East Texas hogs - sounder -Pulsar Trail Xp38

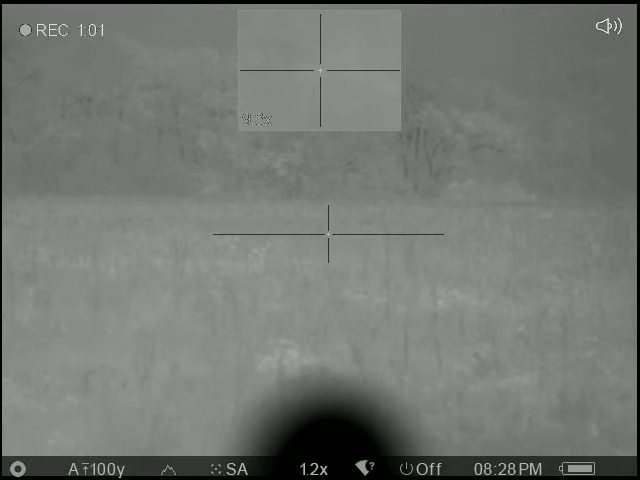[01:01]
Sound like a thud. A big one hobbled off in the creek over here.